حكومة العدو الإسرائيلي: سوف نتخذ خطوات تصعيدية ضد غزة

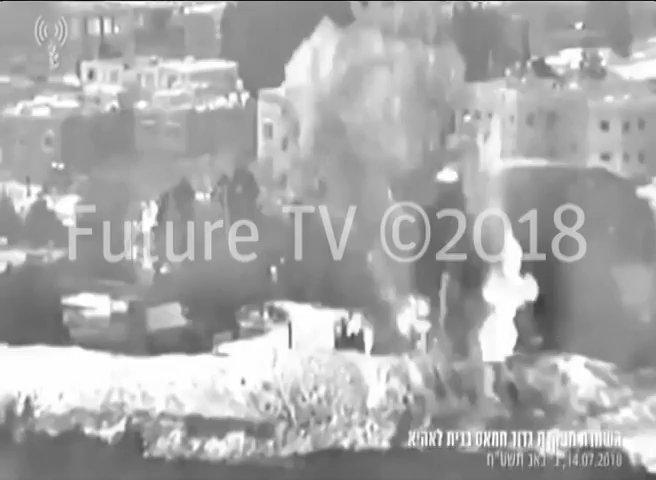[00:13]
القصام في بيت لهيا شمال القطع حيث تم استهداف معسكرات تدريب ومخازن أسلحة ومواقع للقوة البحرية بحسب ما أعلن
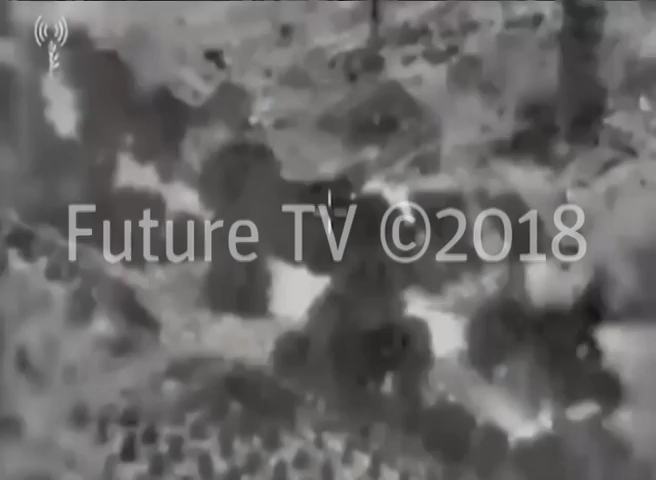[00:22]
المتحدث باسم جيش الاحتلال زاعما أن